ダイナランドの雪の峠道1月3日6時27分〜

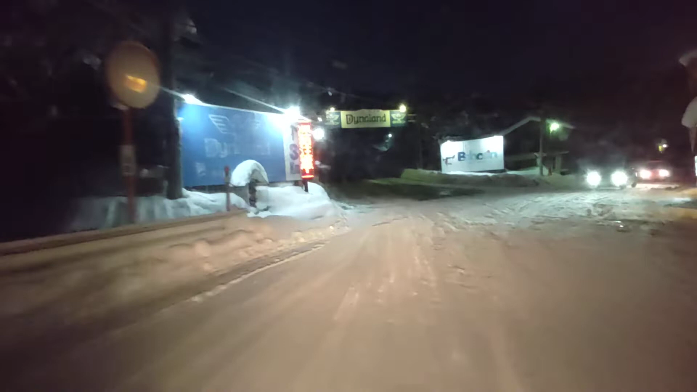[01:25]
さーさーさーここは、ここの金、ここからあの曲がり角は、までは、いつもねーあのー、円下に巻いてあるんですよ、だからここに行きないでしょーで、窓の真上角さー、終わったらまた雪が増えるんですよ、円下に巻いてないんですよここね、こここここうこうでしょ、こうでしょ、こうでしょ